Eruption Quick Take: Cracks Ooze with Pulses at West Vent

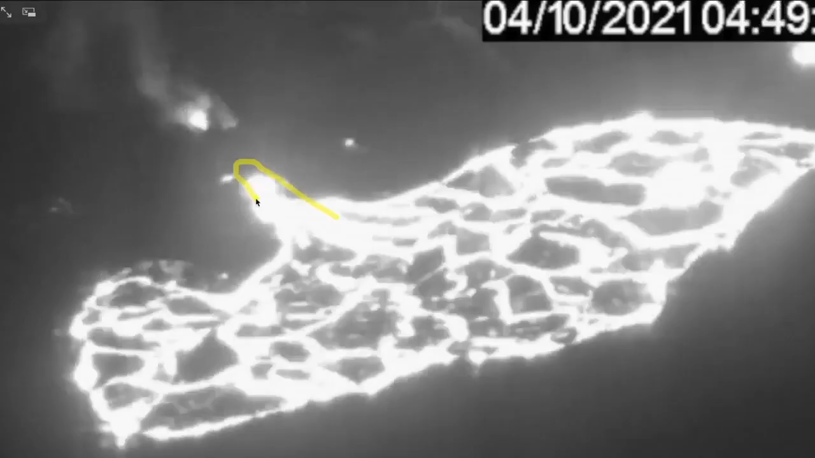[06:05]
in this nighttime thermal compilation only here we see only activity in the eastern part and that pathway seems to lead to that
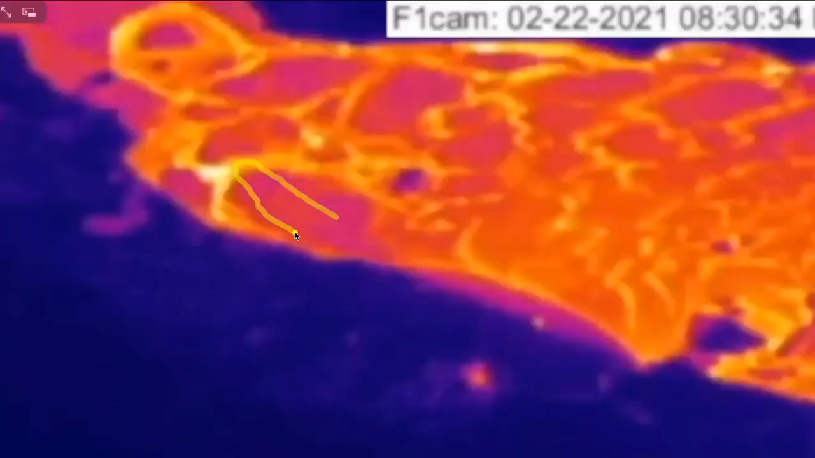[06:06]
northeast sector of the cone we resumed in here
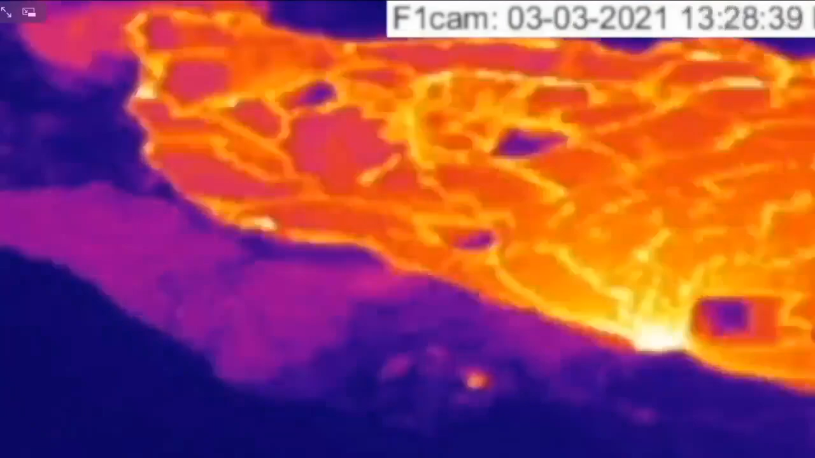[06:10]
to the entry point where the last two months or so you see that original vent
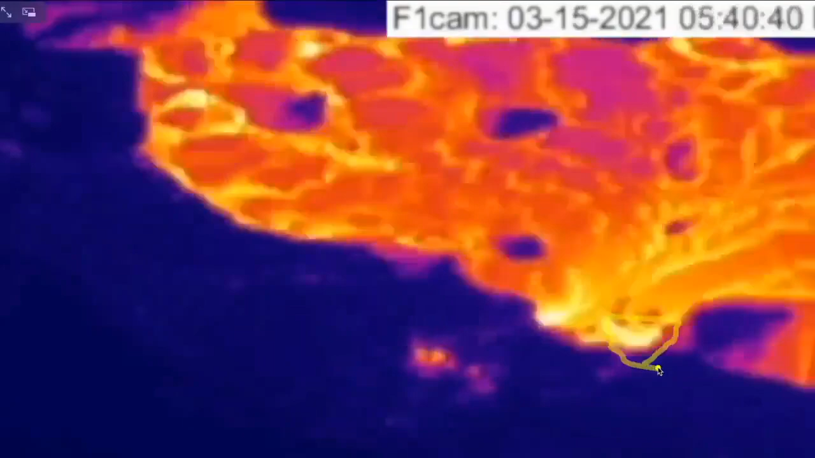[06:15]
disappearing and maybe a more merged pathway
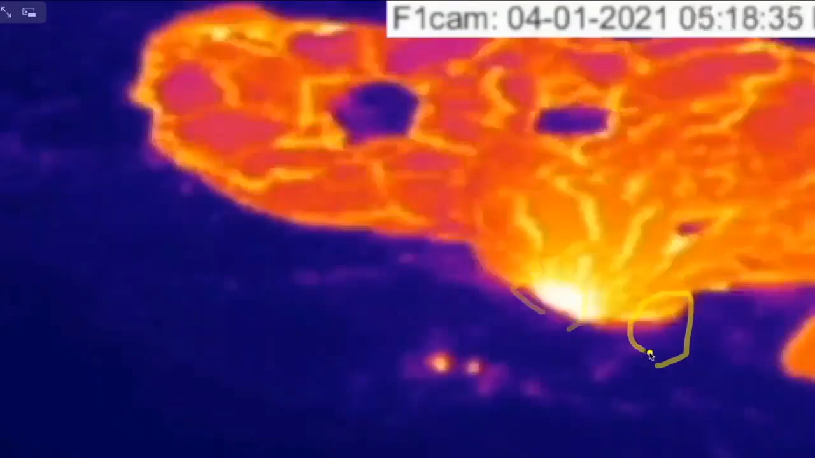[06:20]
of lava coming in there and now we're seeing these changes coming in later on as a result of that adjusting
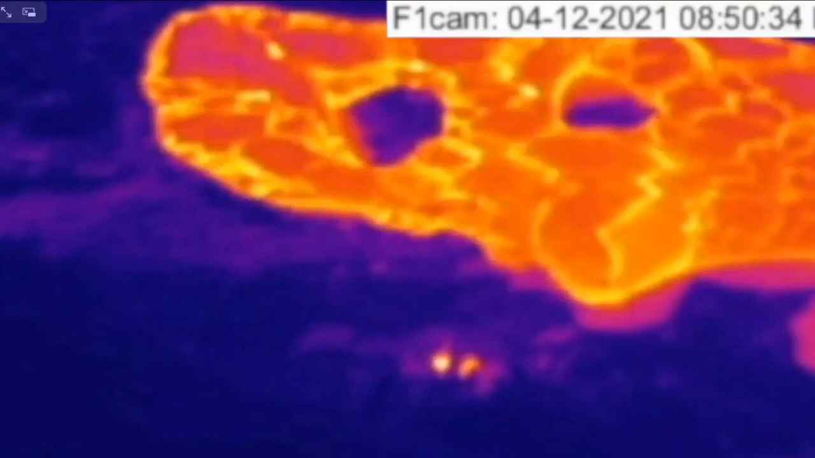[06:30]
pressure and event so what we're seeing is an evolution of that magma pathway that's below the lava surface now and certainly a lot of us coming in below the lava lake and it's filling the area underneath the entire crust and popping up along the margins and those ooze outs that's it for Russian quickly today mahalo everybody